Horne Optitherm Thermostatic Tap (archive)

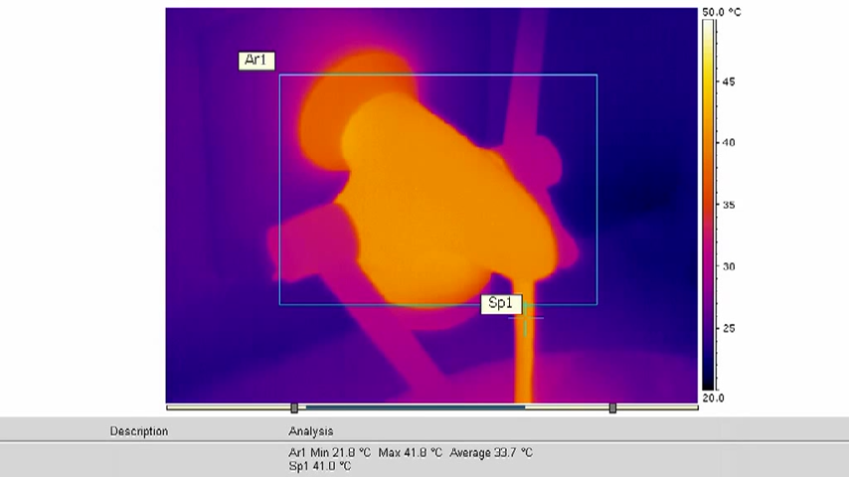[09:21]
On screen: spot 41.0°C, max 41.8°C, min 21.8°C, scale top 50.0°C
60 degrees centigrade, cold supply temperature, 17 degrees centigrade, mixed water temperature, 41 degrees centigrade. The scale on the right shows the temperature of the tap surface, which, even at the hottest point, remains safely below 42 degrees centigrade.